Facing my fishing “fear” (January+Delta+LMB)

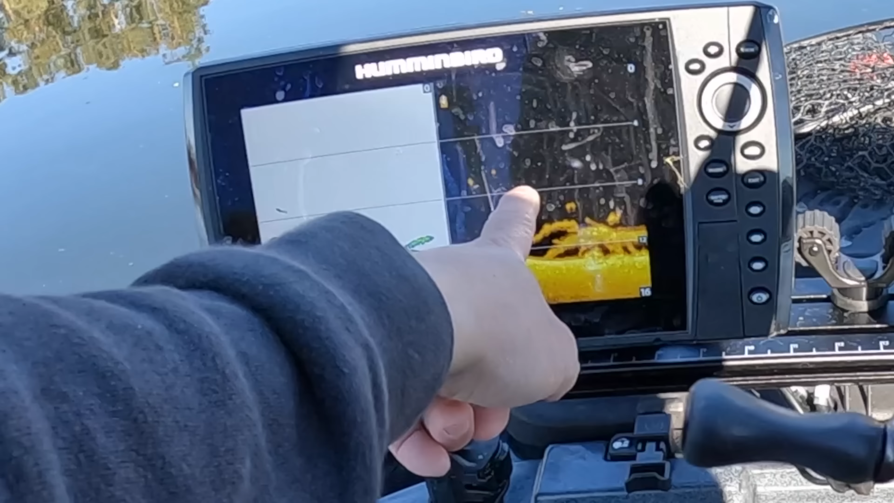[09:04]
A couple fish nearby though. They're circular, they're probably bluegill or crappie if I were to guess. I did come prepared just in case too. Do I dare? Okay. I brought it. Why not? Let's drop down there.
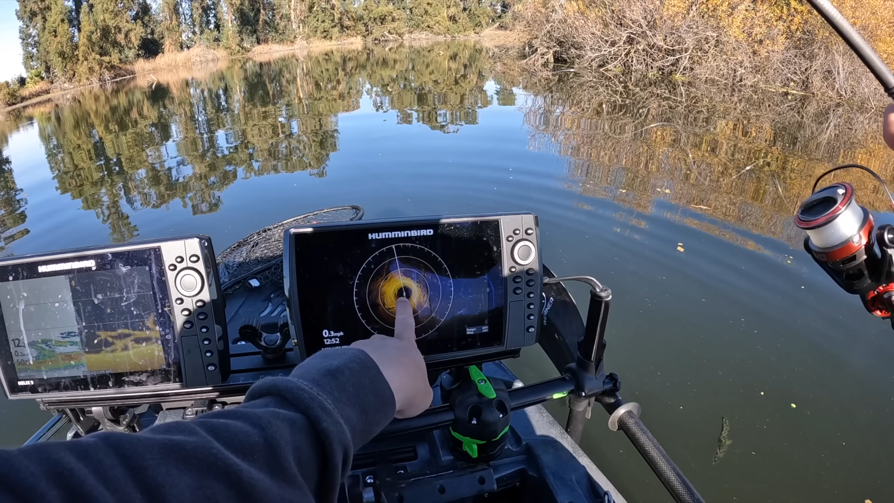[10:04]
One, two, three. And you can see on the mega, actually a big old tree at about seven o'clock.
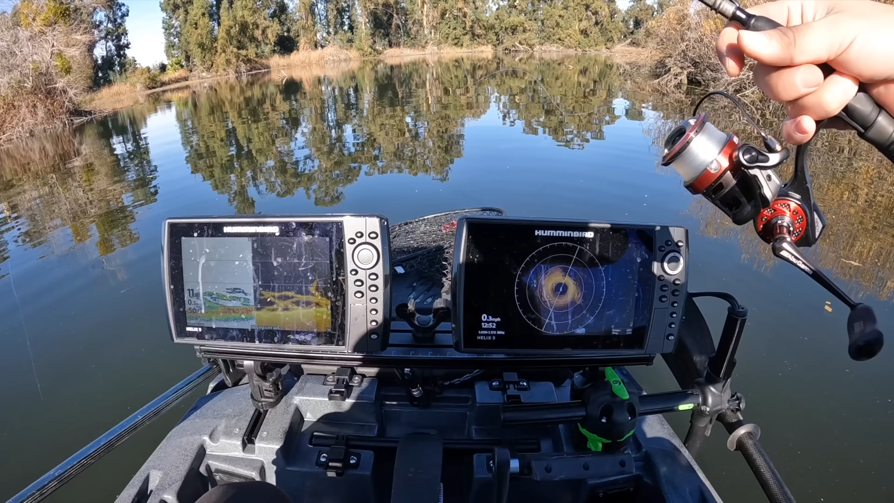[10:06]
And I'm sitting on one right here.